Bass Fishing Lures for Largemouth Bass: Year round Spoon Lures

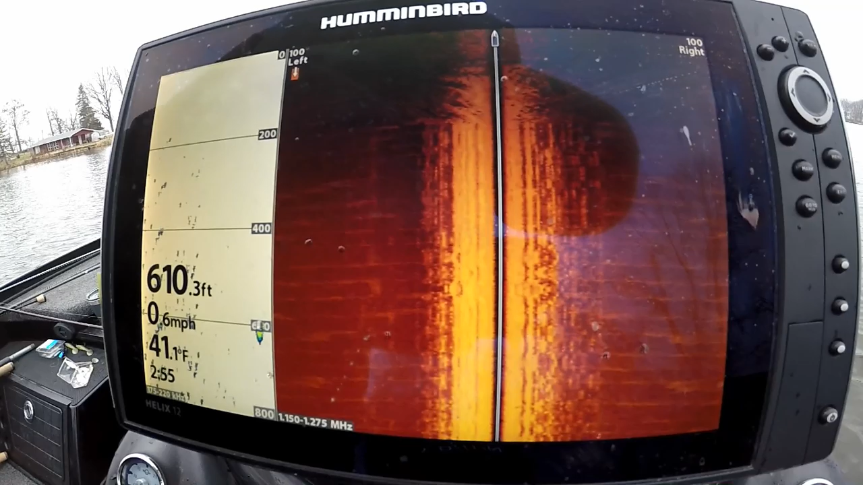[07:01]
On screen: depth 610.3 ft, water 41.1°F, speed 0.6 mph
so what's unique about this area rest assured it's uh well that's
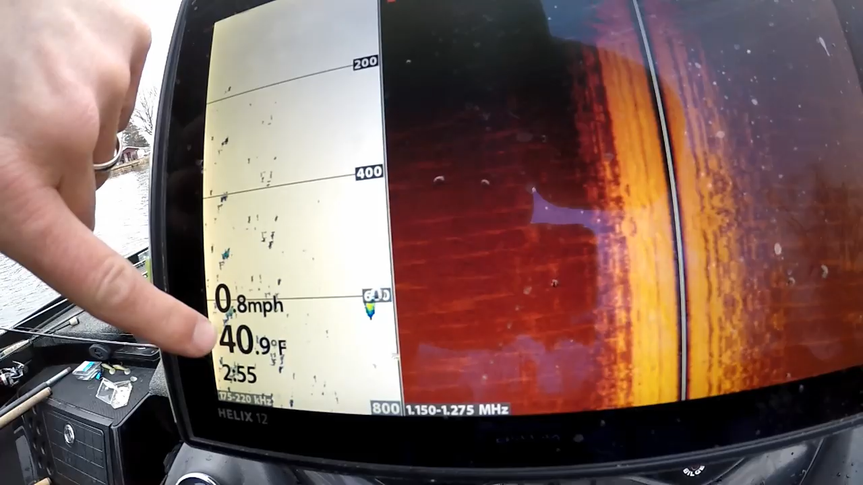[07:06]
On screen: water 40.9°F, speed 0.8 mph
it I believe it's the water temperature is extremely shallow so shallow my side imaging my sonar
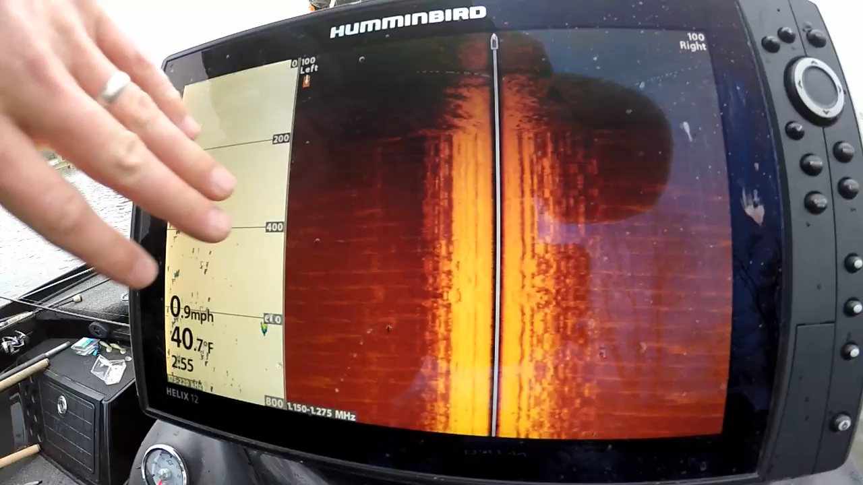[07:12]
On screen: water 40.7°F, speed 0.9 mph
really isn't registering anything here's what looks like under the surface
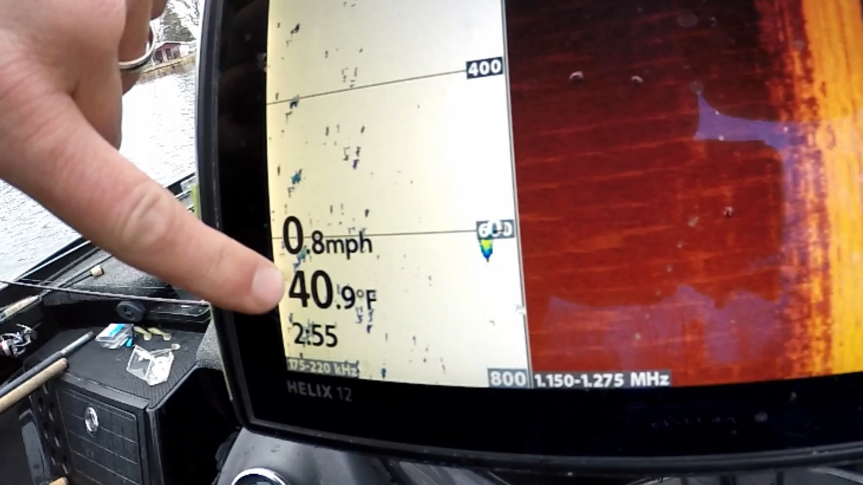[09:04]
On screen: water 40.9°F, speed 0.8 mph
than the rest of the lake which is odd in all honesty i don't know why it's warmer my guess is the homes along the bank we're warming